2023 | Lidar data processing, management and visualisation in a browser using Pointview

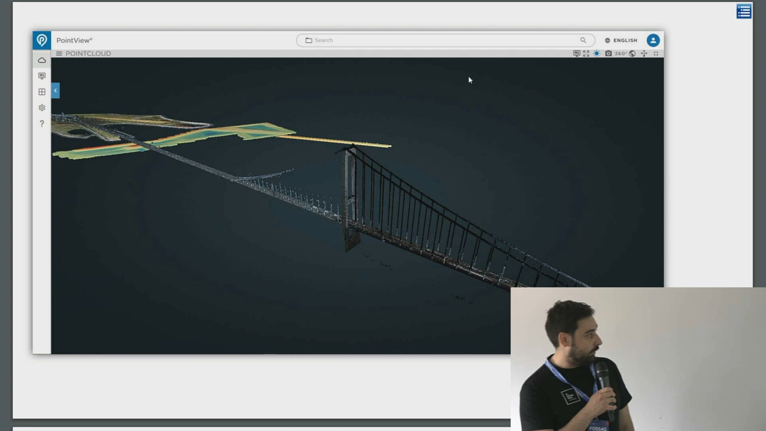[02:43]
Around there. And then the drone data. So we can open all of them in the same viewer. And you can work with the data. Another view here of how it looks.
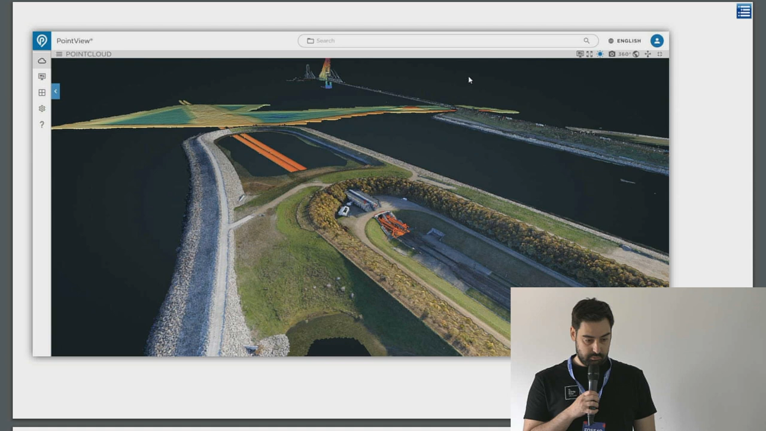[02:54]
A lot of our customers are using a lot of solutions to capture data. And they wanted to see them all together. And in this case it's all georeferenced in the same coordinate system.
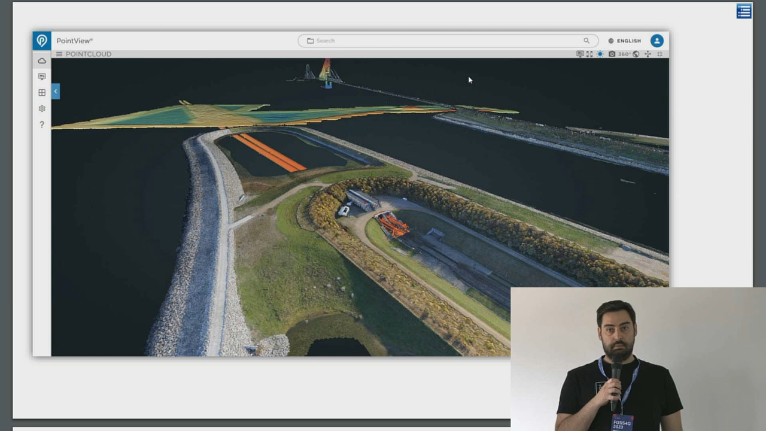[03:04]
And presented together. Of course it's based on Pottery. So you have all the tools available in Pottery.
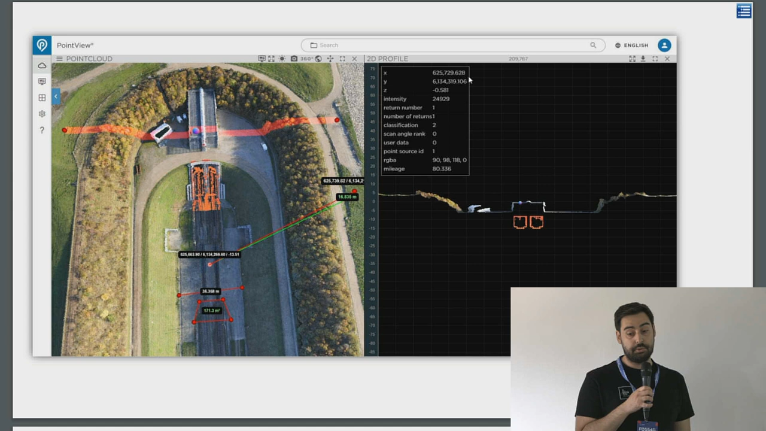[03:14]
And that is 2D profiles, measurements, annotations, and so on.
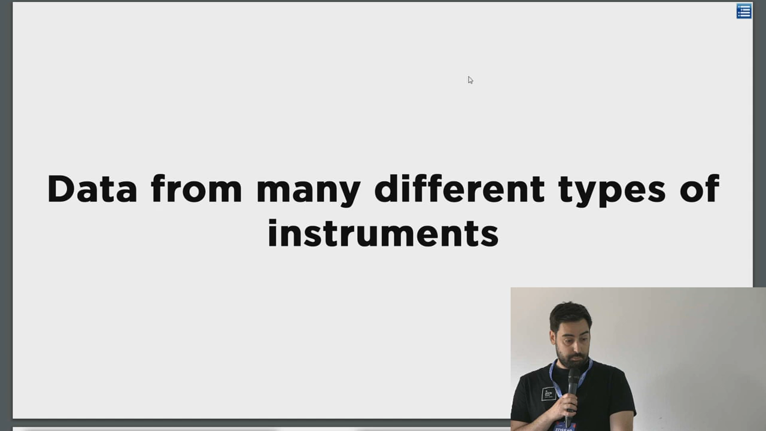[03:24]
We can upload data from many types of instruments.
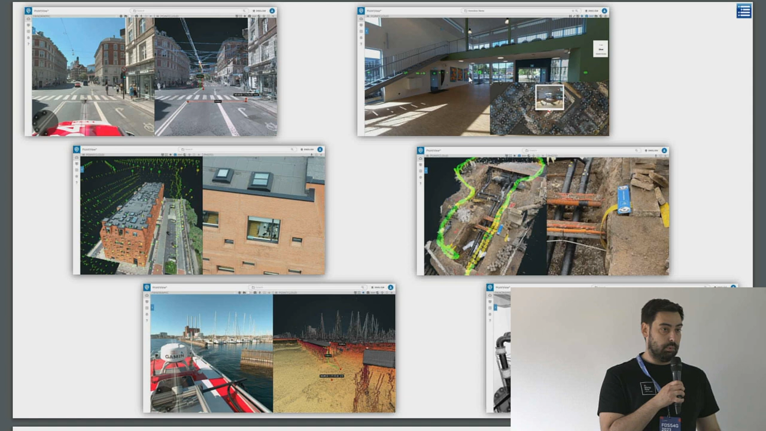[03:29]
Based on what type of instrument you use and what type of data you use, you can create a type of project in point view that has a different view. In the top corner left, you have a mobile mapping data. We have our own mobile mapping system. So we can add the point cloud data and then the images on top. On the right side, we are accepting data from Navis, all type VLX and M6, or how it's called, yeah.
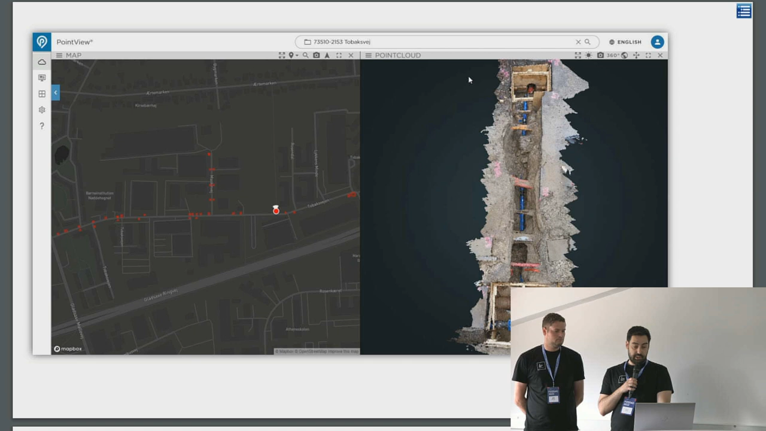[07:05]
You can see it here. This one was created with our SmartAway app. You can see the location on the map, on the 2D map, and then the point cloud on the right. Then you can inspect.
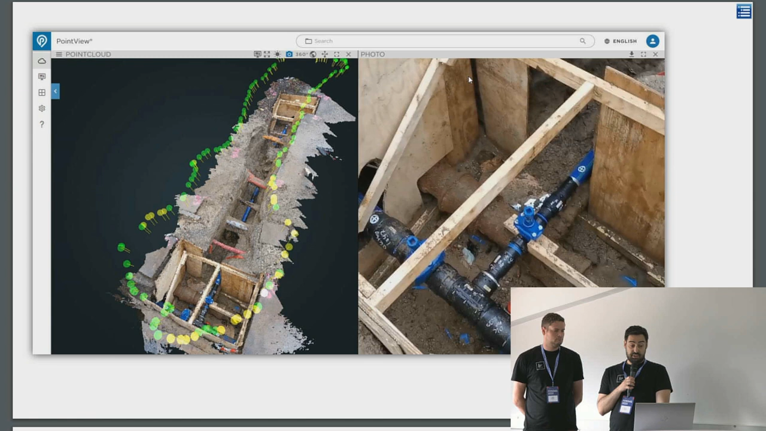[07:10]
You can see where the images that were taken from the video are located, and then you can also see the images themselves.
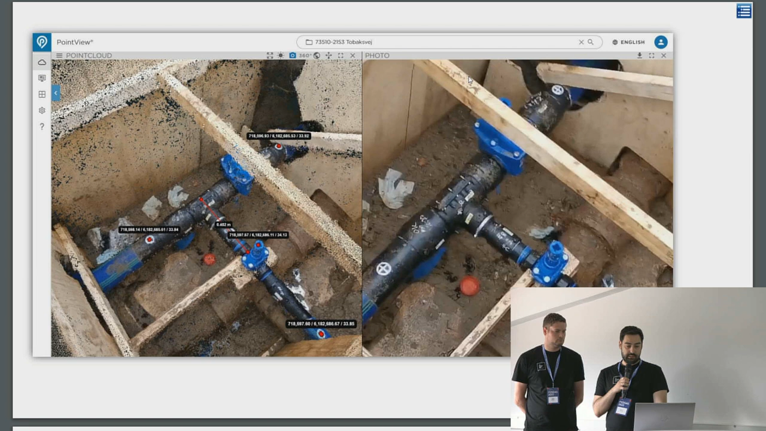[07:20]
Here you have the point cloud on one side, and then the actual image on the other side. So it's a very good way to document the work. 2D profiles, again, and measurements.
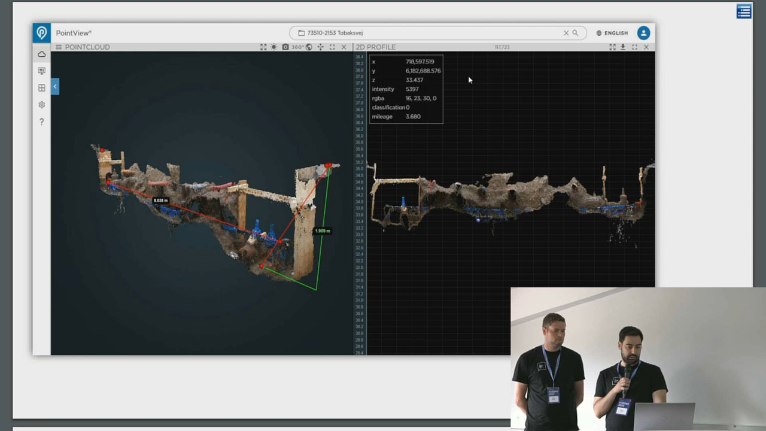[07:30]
Because it's, yeah, Potri has the possibility to add sources of ATXF,
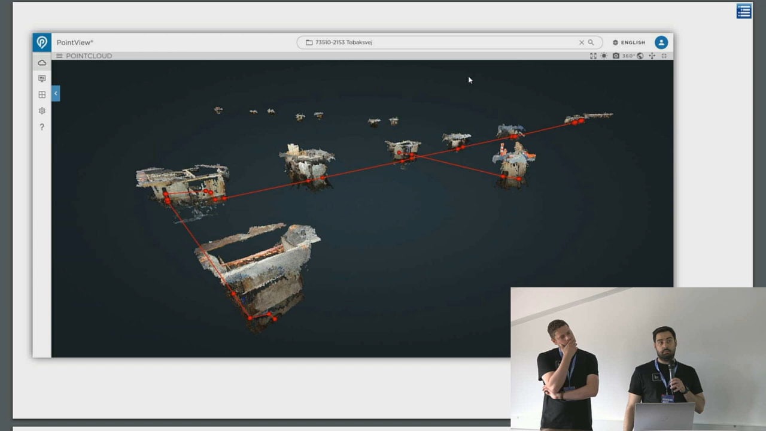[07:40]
mostly, and GeoJSON, and then represent it in 3D. So you can draw new, for example, in this case, pipes, and then you can add some data,
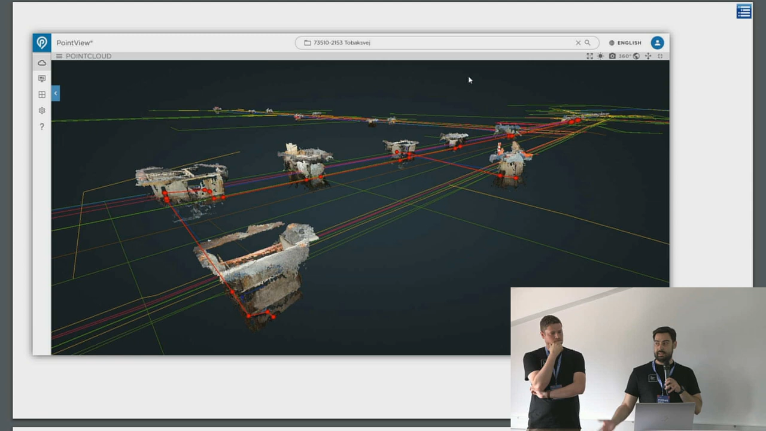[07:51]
and you can correct existing data, or you can draw new data. Integration in other JS platforms.
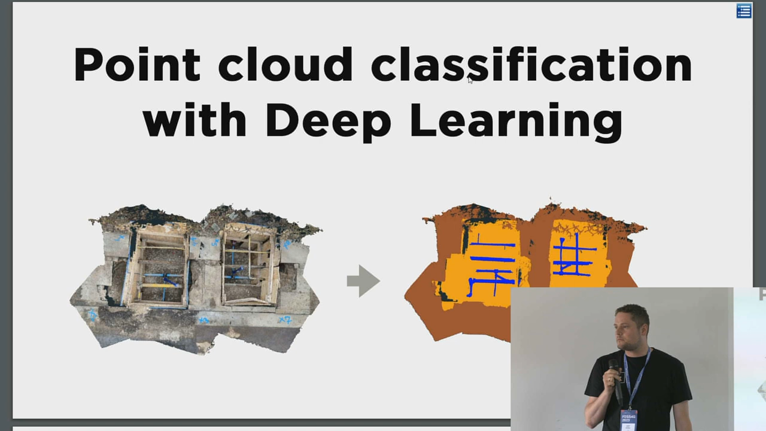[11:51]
where we investigate deep learning and more specific 3D deep learning on point clouds. And I just wanted to show you some initial results of what we got, and this is also something we plan to integrate into PointView as a module.
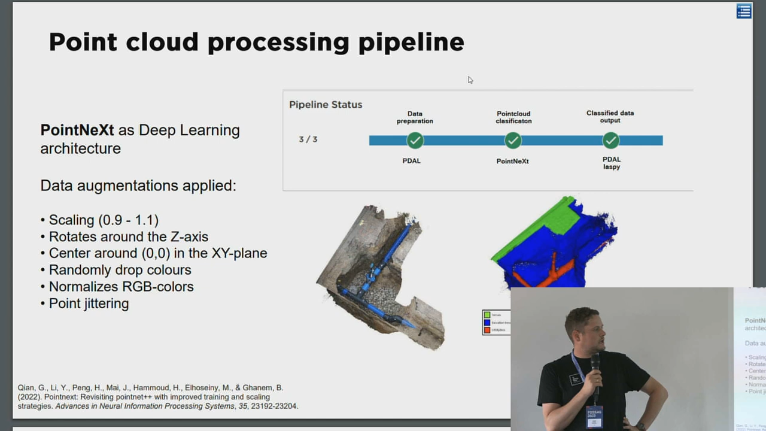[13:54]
and after that I integrate it into the Pointnext project and then also use this PDAL and lastpy again to, like, convert it back to a last file. So, yeah, let's have a look at some of the results I just wanted to show you.